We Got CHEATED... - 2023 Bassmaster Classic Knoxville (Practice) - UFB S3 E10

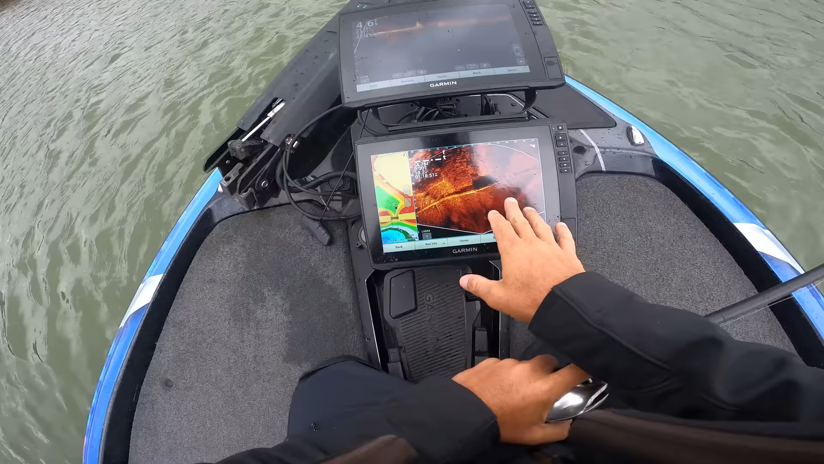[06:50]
Alright guys, this is so cool, this is perspective, I've got Ford here, you can see the little hump of some sort, and I look at this perspective, which is giving me a 3D live picture, and that's some like wall, or pipe, or something, and there's a break in it right here, look at these, look at these craters, like old bluegill beds, or something, there's a shadow moving around, what's neat is that this is all live, it's all live picture right there, that perspective is freaking awesome,